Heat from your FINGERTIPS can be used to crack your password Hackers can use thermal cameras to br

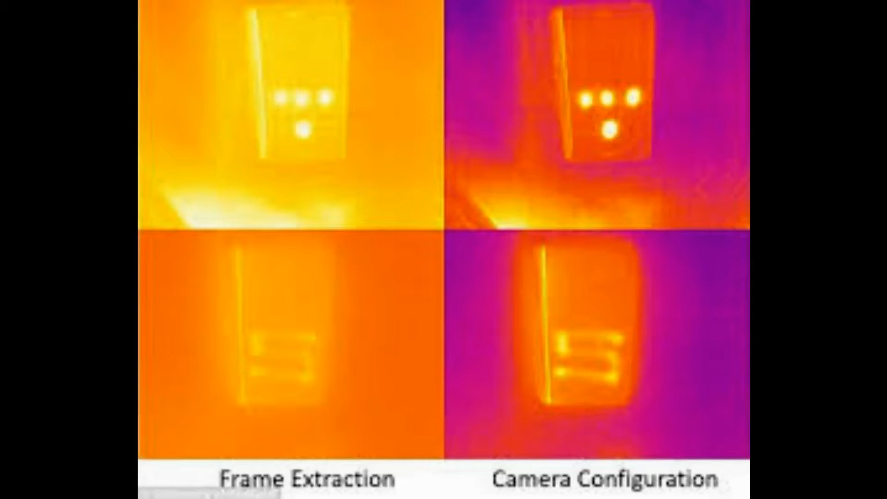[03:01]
In the images captured by the heat-detecting cameras, areas appear more bright the more recently they were touched.